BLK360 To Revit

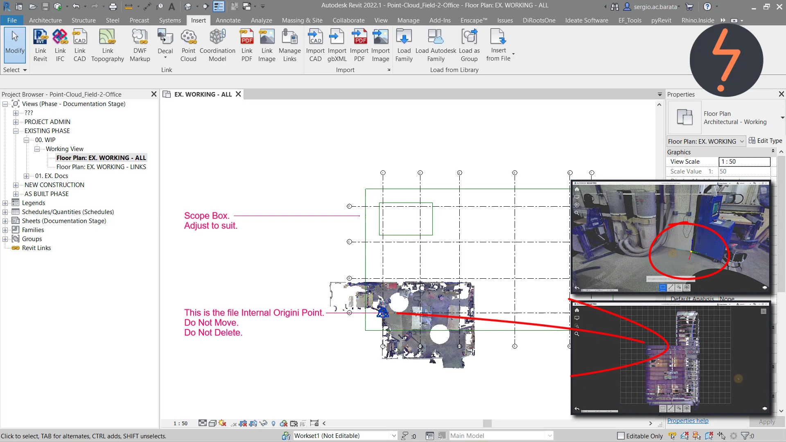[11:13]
The point cloud is now aligned to Revit's internal origin, which has been aligned to the project base point.
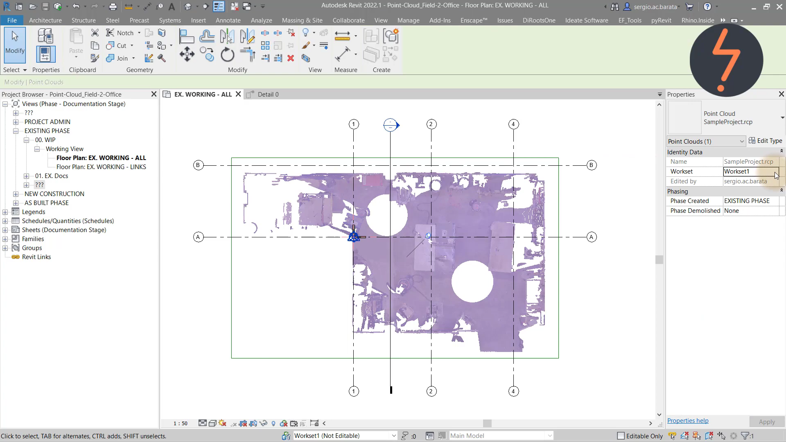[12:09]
The point cloud will disappear from view, but don't panic.